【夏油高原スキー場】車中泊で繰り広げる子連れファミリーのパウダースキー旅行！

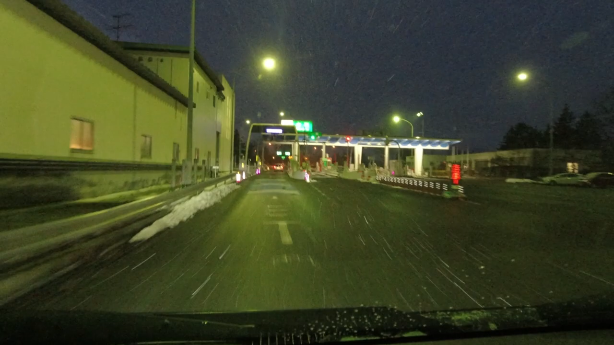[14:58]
さあ東北道水沢インターチェンジさあ東北道水沢インターチェンジここから地元千